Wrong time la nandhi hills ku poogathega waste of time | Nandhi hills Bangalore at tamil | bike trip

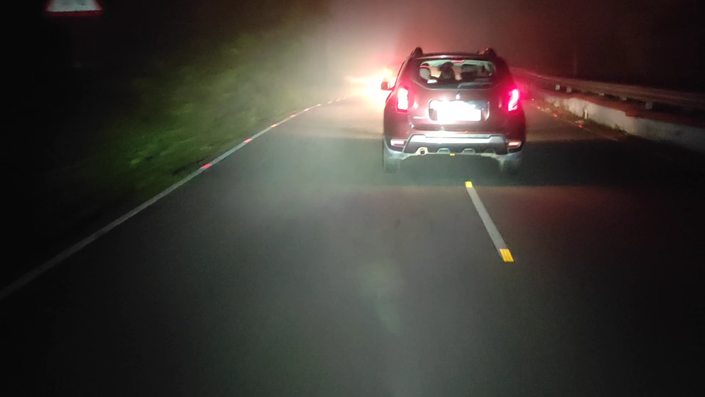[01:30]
உங்களுக்கு முன்னாடி நடந்து போகிறவங்களே தெரிய மாட்டாங்க, அவ்வளோ சூப்பராக இருக்குது நந்தி ஹில்ஸு. ஸோ இதுக்காக தான் உங்களுக்கு நான் அந்த வீடியோ காட்டுறேன்.
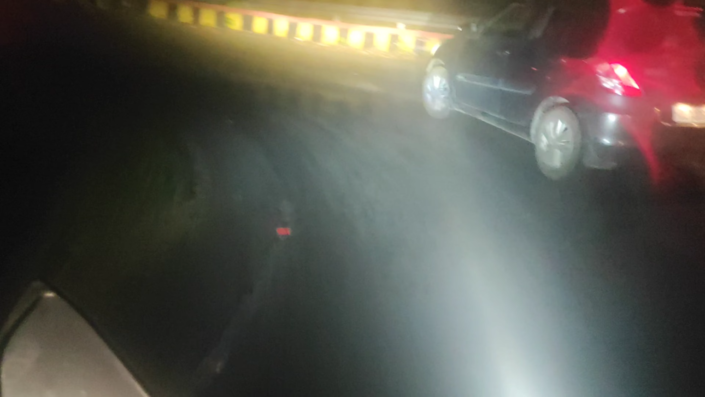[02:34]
ஆல்ரெடி நல்லா ஃபாக் ஒன்றுமே தெரியல, இப்போ மழை வேறு பெய்ய ஸ்டார்ட் ஆகிடுச்சு.